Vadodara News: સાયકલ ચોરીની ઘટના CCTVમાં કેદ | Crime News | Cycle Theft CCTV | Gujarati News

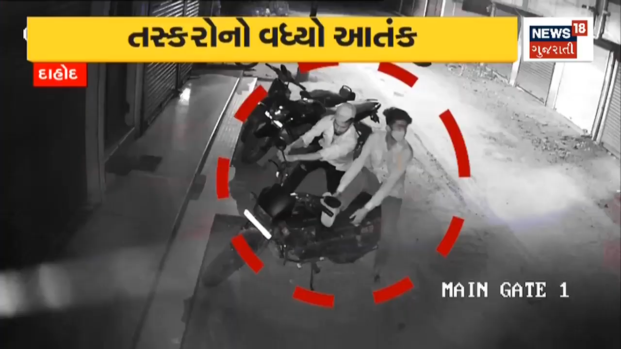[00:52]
तो तसकरों ना वदी रहला त्रास थी दाहोद ना लोकों मा चिंता चवाई गई छे एक तरफ शहर नी जीवंदिप सोसाइटी मा बाईक चोरी नों प्रयास करता बै तसकरों सिसी टीवी मा कैत था छे चोरी नी वधीरेली आ घटनावने लिदे पोलिसी कामगीरी पर पर पन सवालो उभा थे रहा छे